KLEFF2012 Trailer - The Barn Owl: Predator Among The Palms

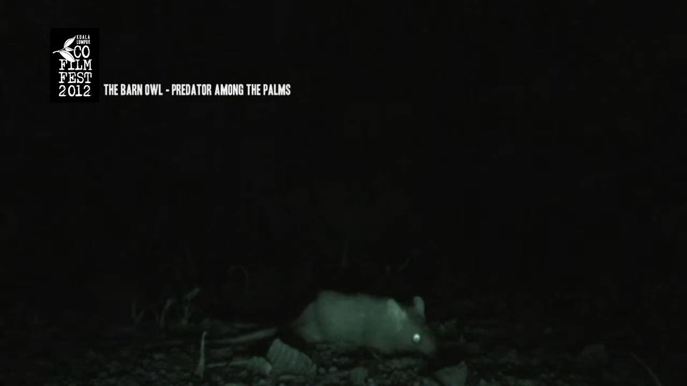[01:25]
Striking without warning, the owl mantles are at, covering it with its wings.